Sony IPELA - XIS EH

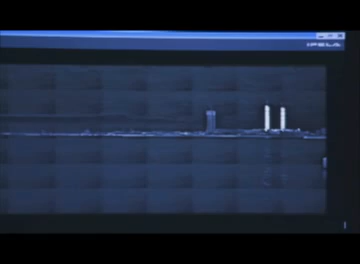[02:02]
At night, it's difficult to see the terrain, particularly in places like this, along the coast.
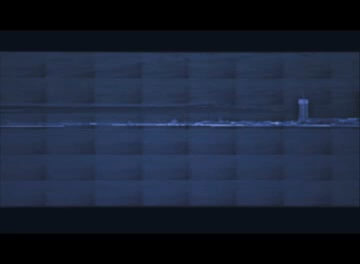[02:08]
X-Eyes resolves this problem with its overlay function. With this function, we can see things at night just like we do during the day.